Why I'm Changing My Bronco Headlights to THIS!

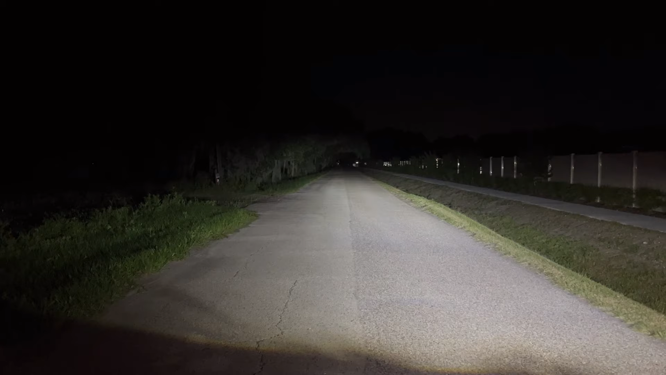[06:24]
You can see very far down the road. I'm really impressed. And then you do have the option with these headlights to do sequential turn signal or just do a regular turn signal.